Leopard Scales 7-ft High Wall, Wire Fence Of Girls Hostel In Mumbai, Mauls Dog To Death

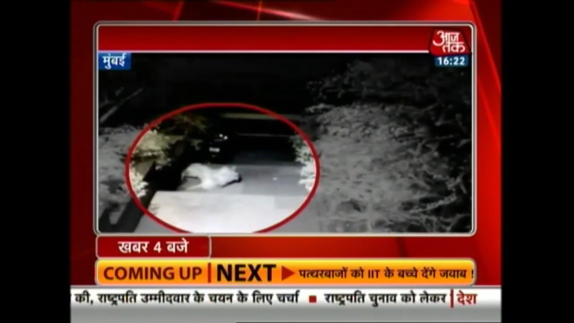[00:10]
تصویر ہے آپ کے سامنے اس کے بعد ایک اور کتے پر اس نے حملہ کر دیا لیکن تین دوئے نے پہلے کتے کو چھوڑ کر دوسرے پر حملہ بھول دیا اس کے بعد تین دوئے دوسرے کتے کو اپنے ساتھ جنگل میں لے کے چلا گیا